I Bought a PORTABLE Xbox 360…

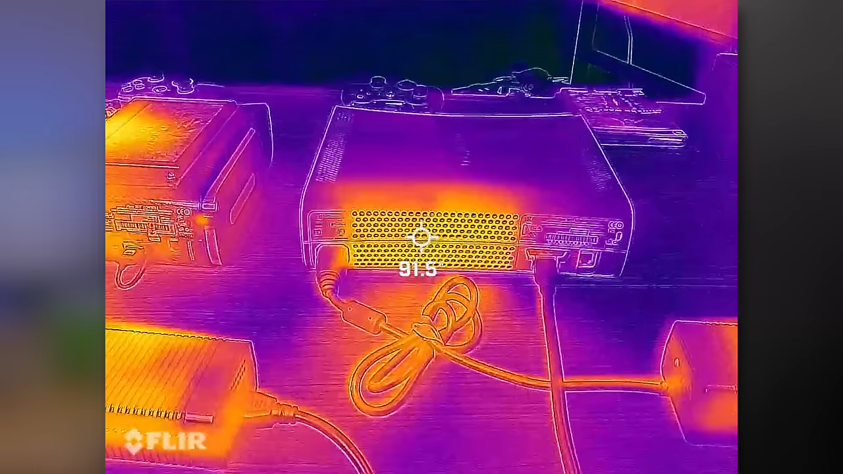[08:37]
So over here on our thermal camera on the right side we have our normal 360 which is putting about about 94 degrees Fahrenheit out in the out the back.
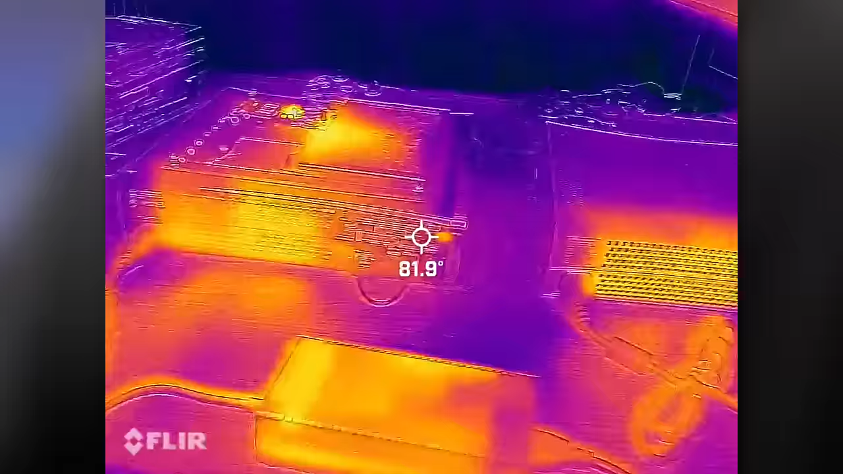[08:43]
This one's putting out about 99 so it makes sense to me that it's a little bit hotter on this one because supposedly this modded console has been refurbished thermal paste replaced so it should be put displacing
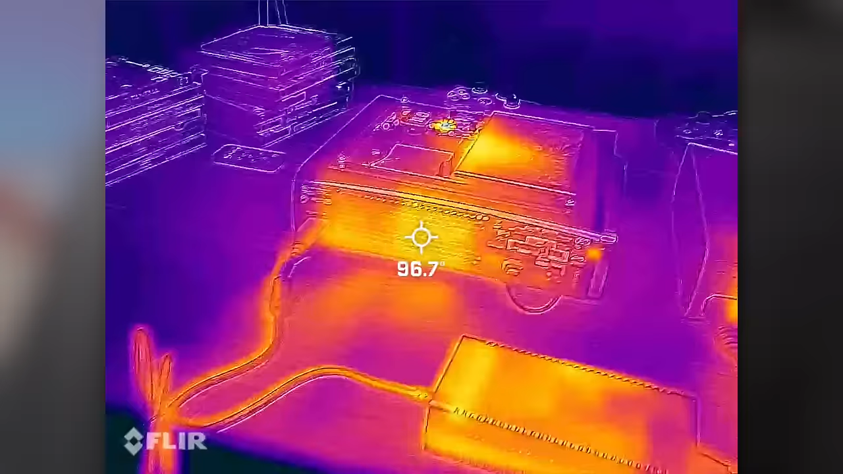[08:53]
a little bit more hot air than our other just random 360 I've laying around.
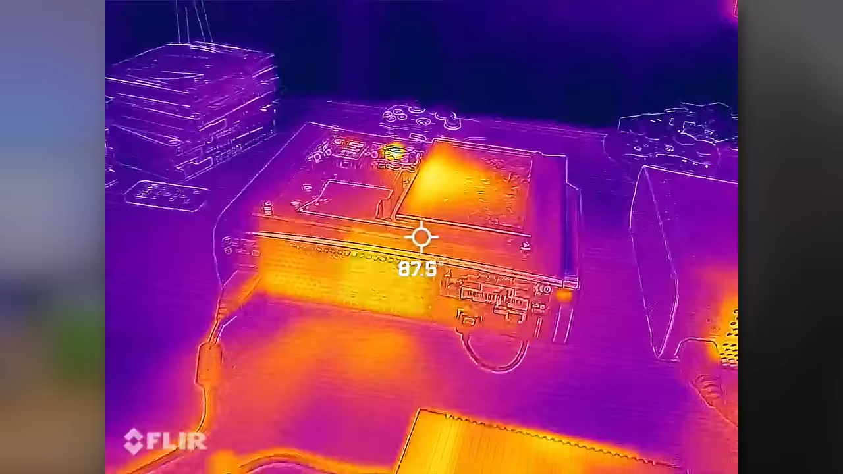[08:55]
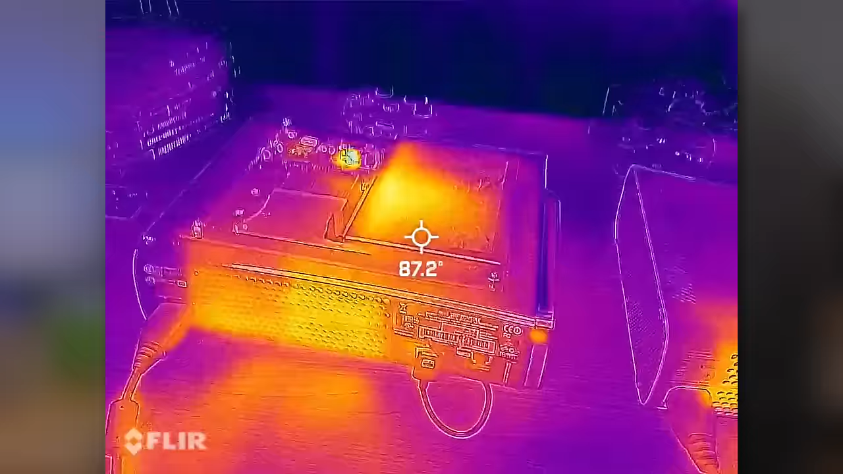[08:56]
And of course we have our heat from our screen on the top which I don't think will really matter.
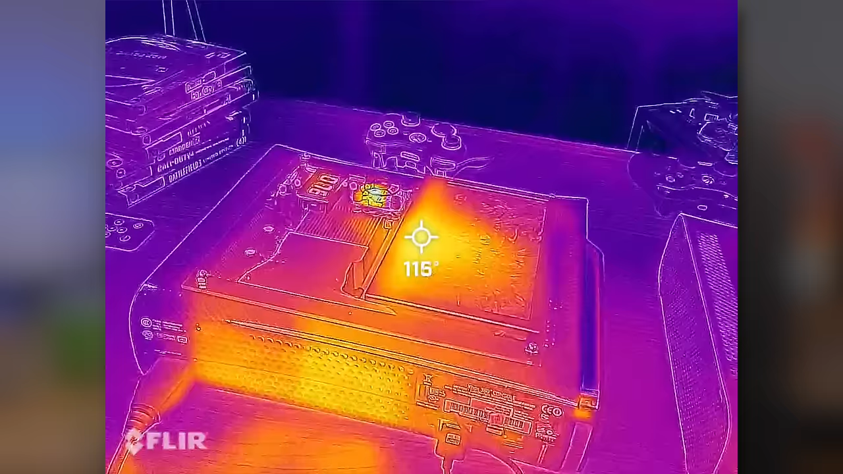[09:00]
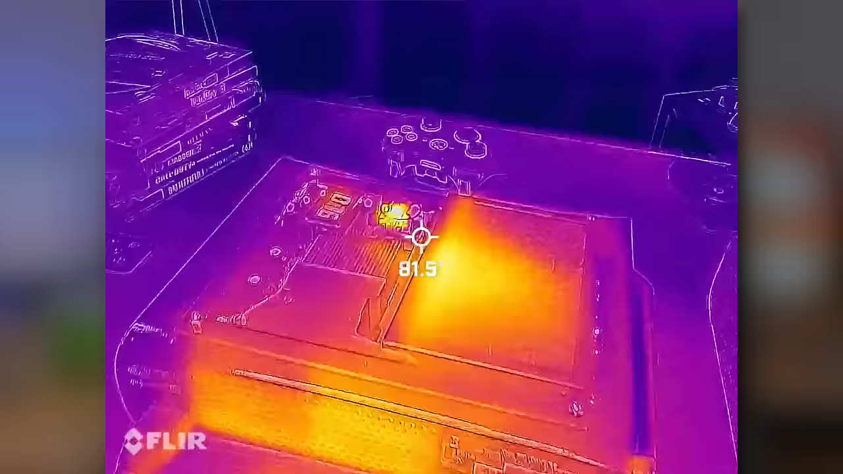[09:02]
And then of course we have our little tiny fan right there which is pushing air out.
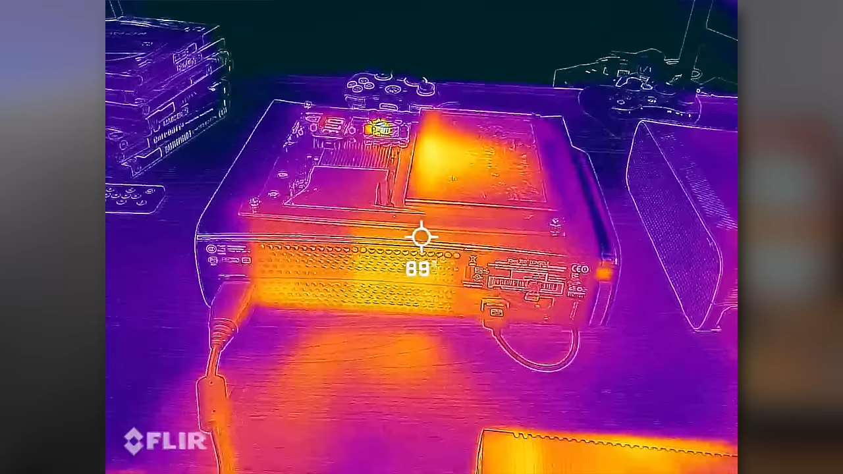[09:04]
But it's just interesting to look at the thermal signature of this modded 360 and of course don't pay attention to the thermal signature where there's the glass because reflectance kind of messes up the thermal signature.
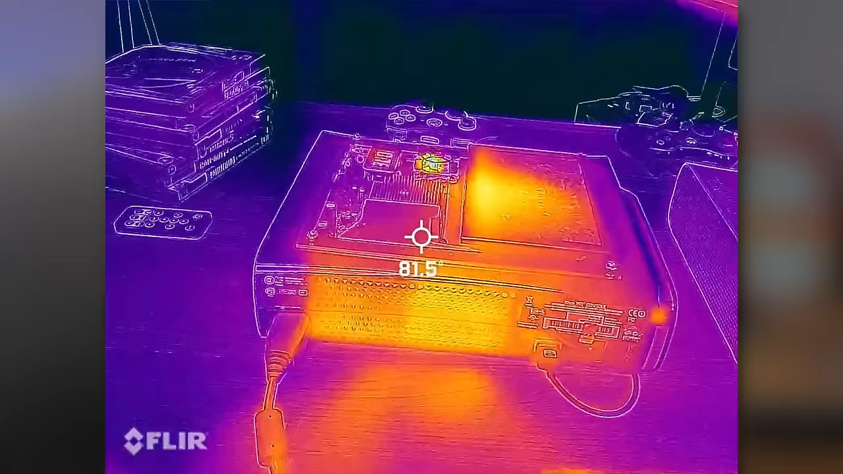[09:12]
Let's go ahead and let's go let's do the deed here. Let's tear this console down and see what's going on inside.